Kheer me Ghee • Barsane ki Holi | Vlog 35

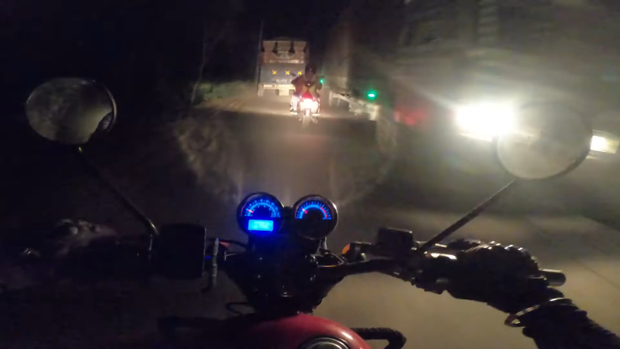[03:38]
ये मेरे साथ दूसरी बार हुआ पहली बार हुआ था उटी में और ये था आज के दिन का पंगा नमबर वन
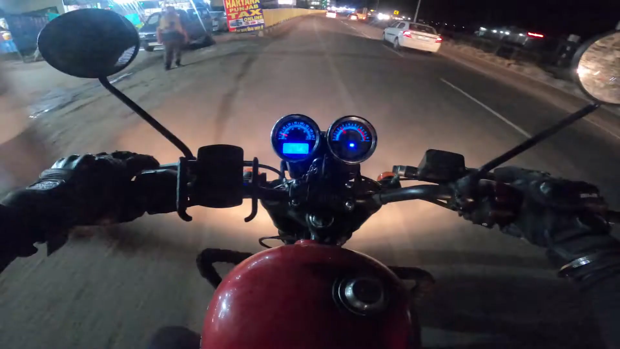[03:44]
उसके बाद हम लोग आगे बढ़े और फिर आया पंगा नमबर टू वो ये था कि मेरे बाइक की हेडलाइट में लो बीम लाइट काम नहीं कर रहे थी